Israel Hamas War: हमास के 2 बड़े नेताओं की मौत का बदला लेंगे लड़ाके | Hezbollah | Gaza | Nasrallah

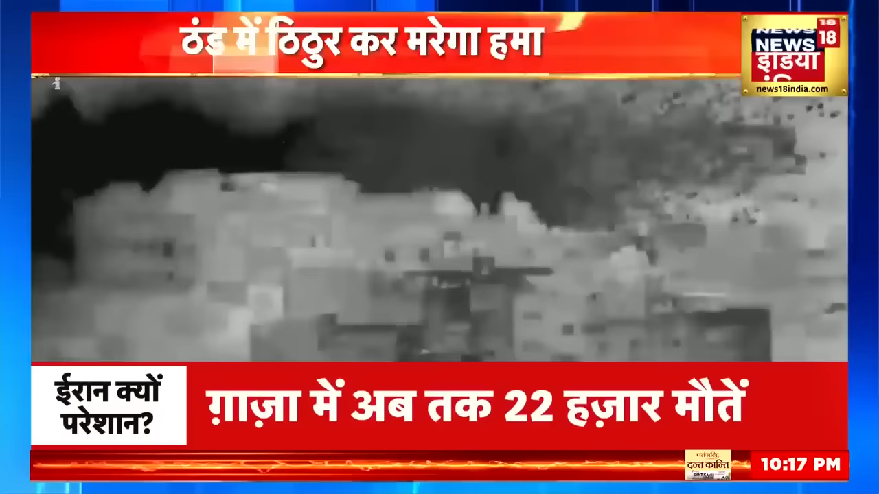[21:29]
इसरेल की कॉर्पेट बॉमिंग ने देखते ही देखते उत्तरी घाज़ा में इमारतों को जमीन